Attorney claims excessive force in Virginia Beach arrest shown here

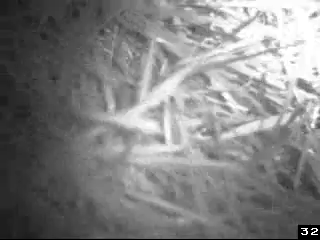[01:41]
Get him. 327, he's in custody. Everything's alright. We're sure. That's not going to happen right now.
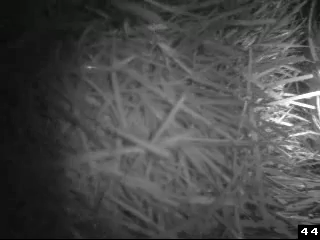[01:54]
He's been tased once, and then he kept running. Probably about another minute later, I tased him a second time. He's still got the probes on him somewhere, so. Yeah, and I'm still recording with my tape.
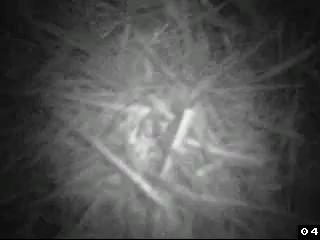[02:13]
Okay. So, everyone knows what's going on. You ready to pick him up by all fours and go to your car? Yeah. Let's do this.
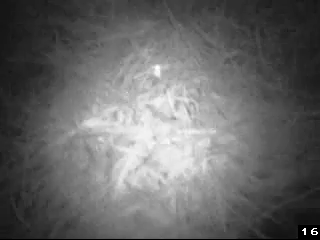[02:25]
I want to keep my recording going, so let's sit him up.
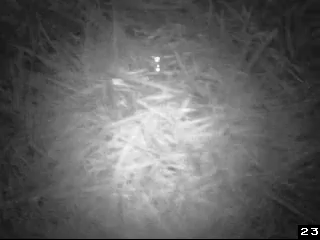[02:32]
So there's enough people here to hold his hands and get his hands behind his back. Two on each arm if we have to. He's gonna hold the legs that way.